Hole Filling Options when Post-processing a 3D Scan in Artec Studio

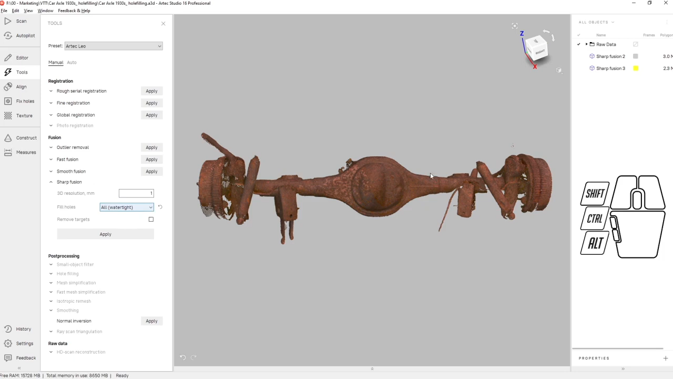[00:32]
in is inside the fusion commands one option is the all or watertight option it's excellent for 3d printing because it generates a watertight mesh but as you'll see from the gray
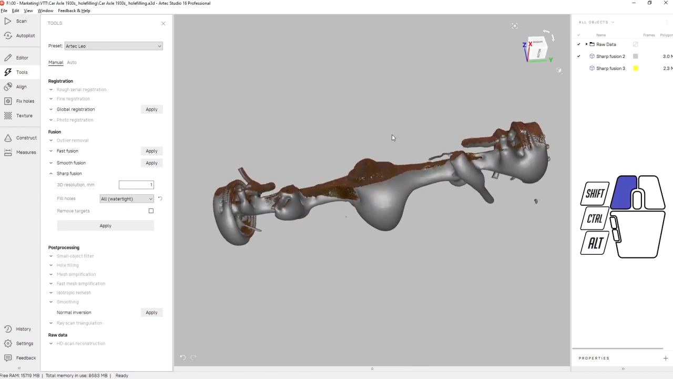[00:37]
data below it may not be representative of the original part next there's the
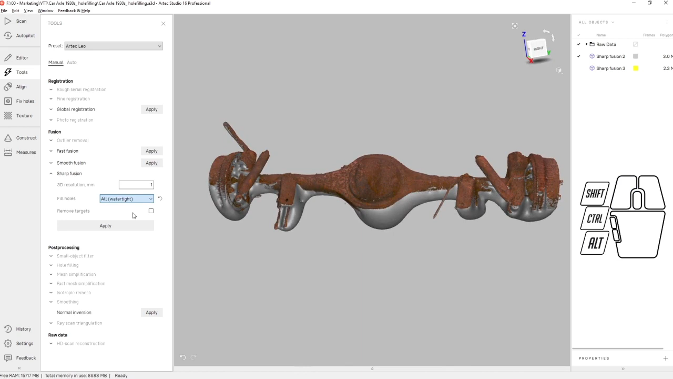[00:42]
radius threshold which lets you do whole filling and fill small holes without
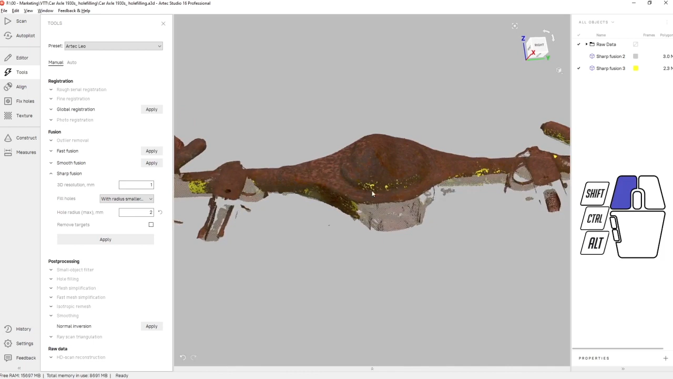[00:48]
creating too much extraneous data the next option
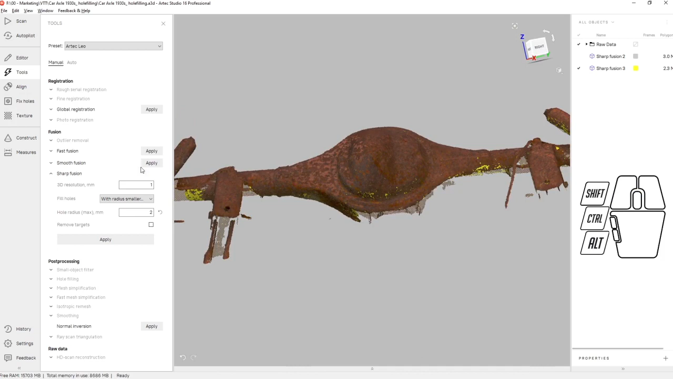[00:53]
once you have a fusion is to use the whole filling post processing command which lets you fill holes by perimeter once you pick that number and apply it any hole
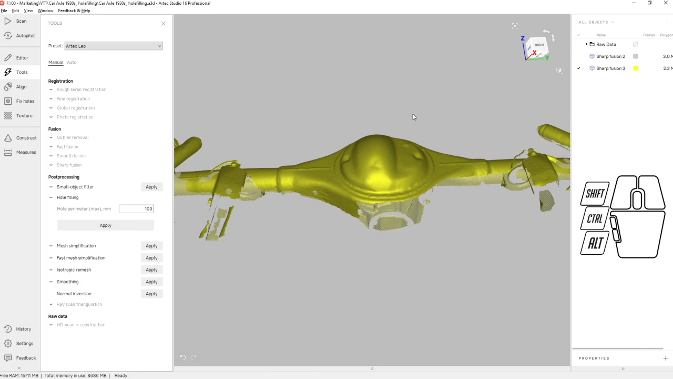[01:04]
with a perimeter smaller than that threshold will be filled the final and most powerful tool is the actual fix holes workbench it sorts all of the data
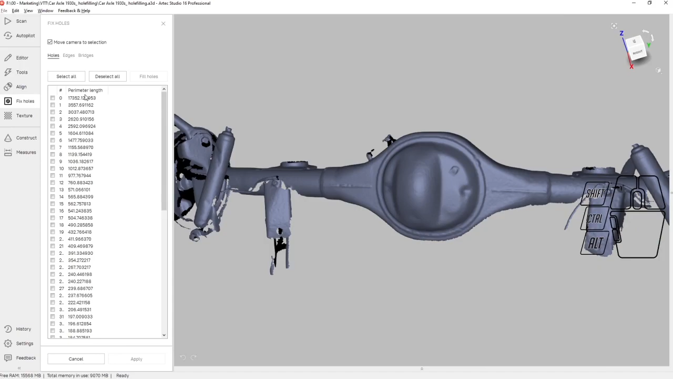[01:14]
by perimeter length for example that's the main
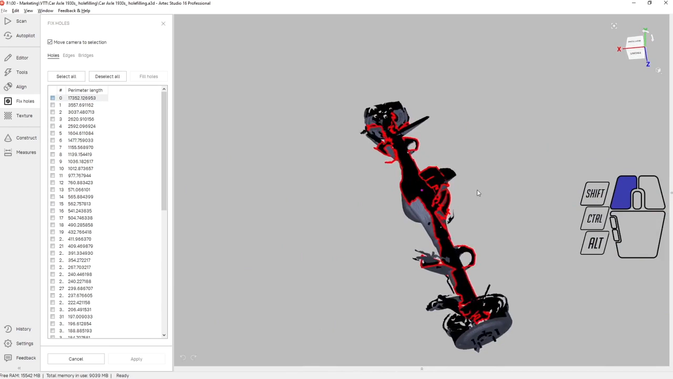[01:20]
piece of data there and you can sort through any specific hole you want
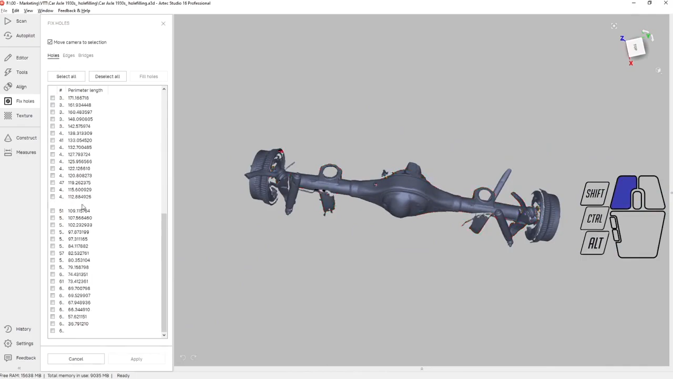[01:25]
and decide if you want to fill it what by clicking on that radio box